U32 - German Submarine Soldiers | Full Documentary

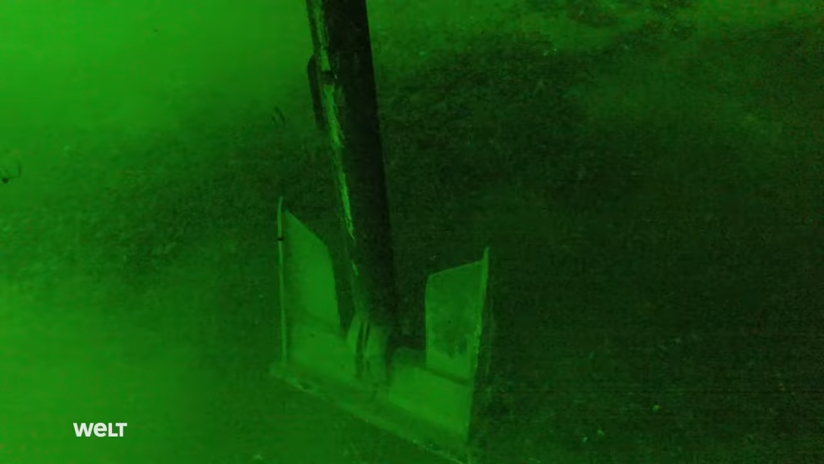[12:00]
The divers carefully examine the entire hull of the submarine,
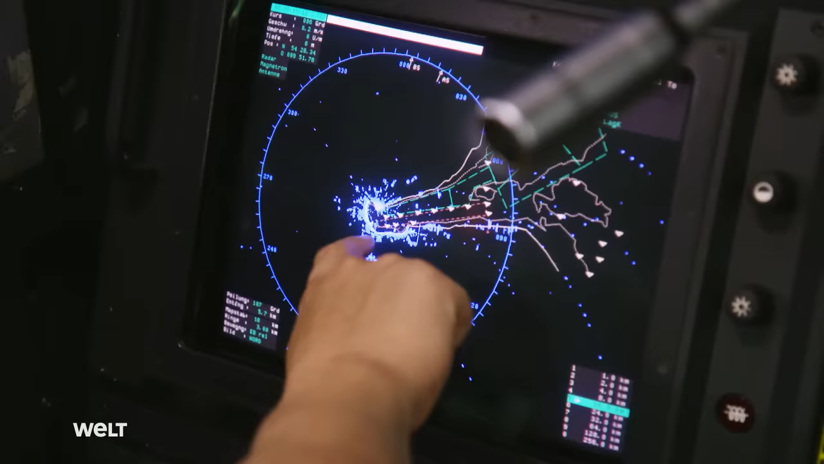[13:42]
Chief Electronics Technician Christoph Strehle is carrying out the final checks.
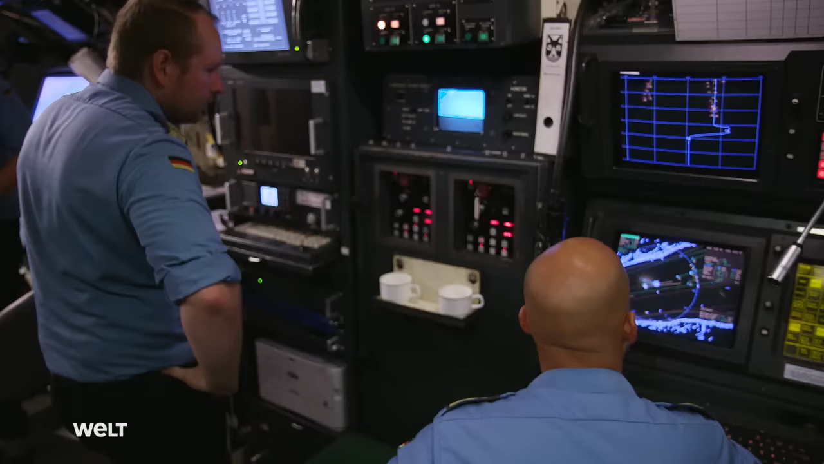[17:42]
Using sonar, radar, and the periscopes, First Watch Officer Beck and his staff constantly observe their surroundings.